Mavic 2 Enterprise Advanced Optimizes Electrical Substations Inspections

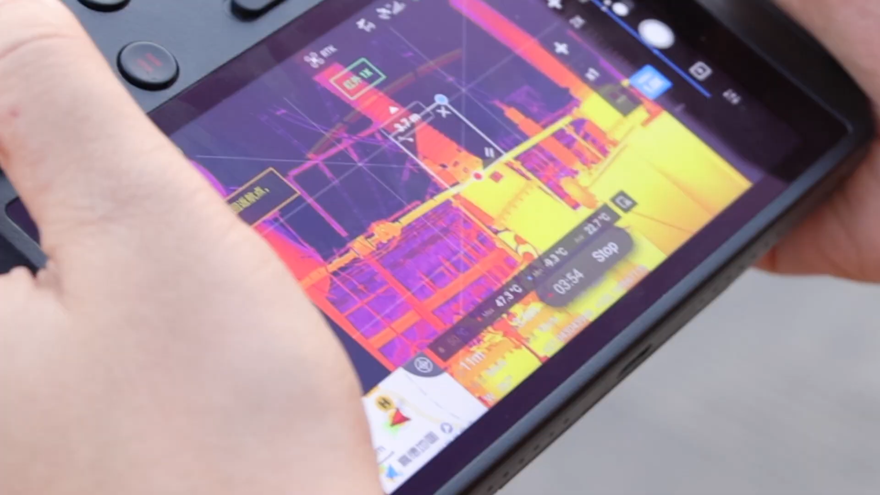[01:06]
In addition, the temperature of the outdoor equipment can be measured with the thermal imaging sensor
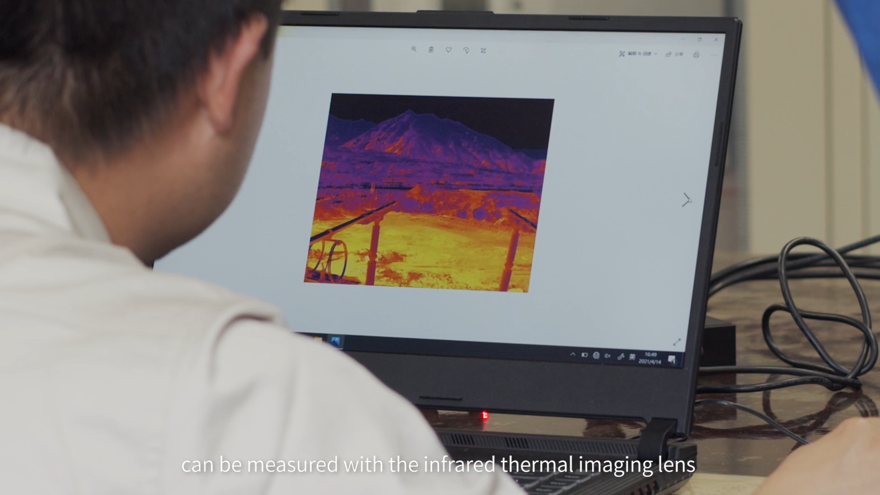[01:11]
and then verified with the handheld thermometer in case of any abnormality,
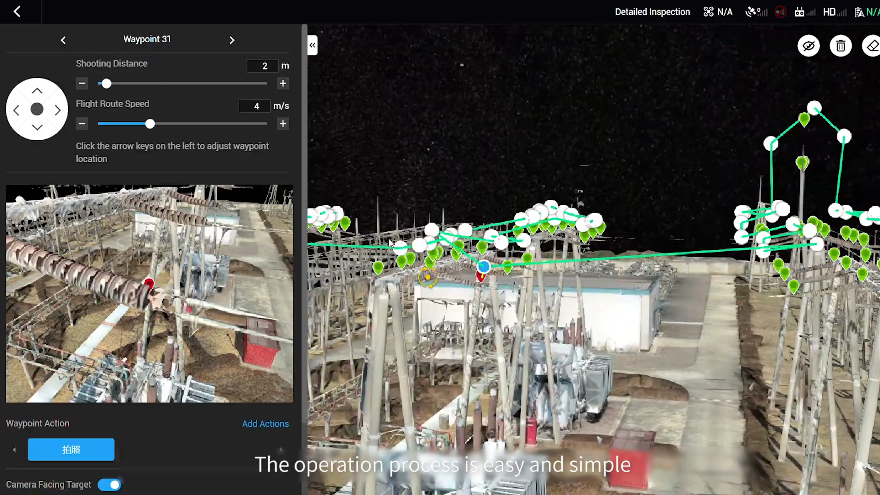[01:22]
The operation procedure is easy and simple. The OM personnel plan the automatic inspection
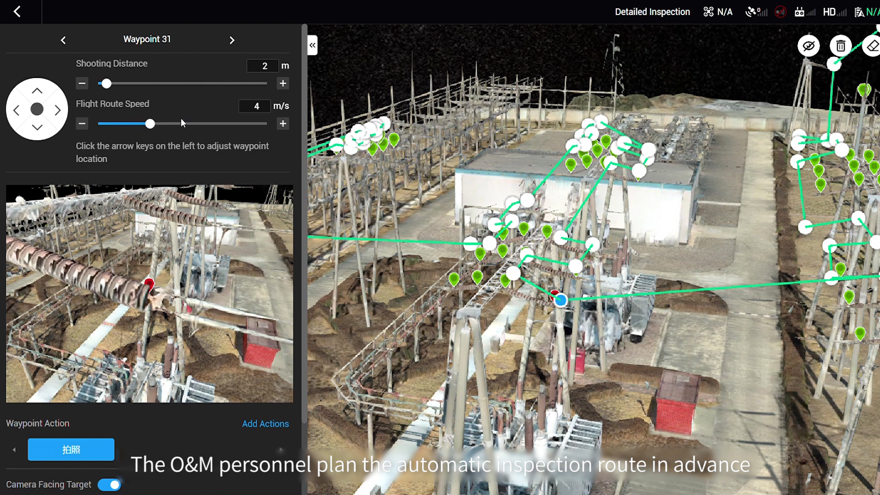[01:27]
route in advance based on the 3D reconstruction of the substations.